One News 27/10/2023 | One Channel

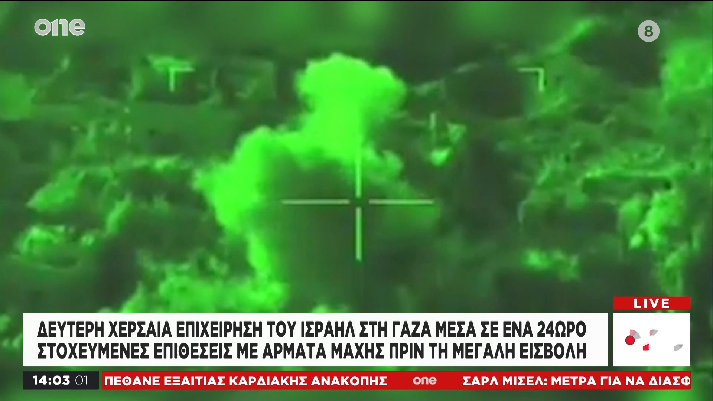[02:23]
Ο Ισραηλινός στρατος παρουσίασε και αυτές τις εικόνες λέγοντας πως έπληξε τοποθεσίες εκτόξευσης αντιαρματικών πυράβνων της Χαμάς, κέντρα διοίκησης της οργάνωσης ενώ εξουδετέρωσε και εξτρεμιστές.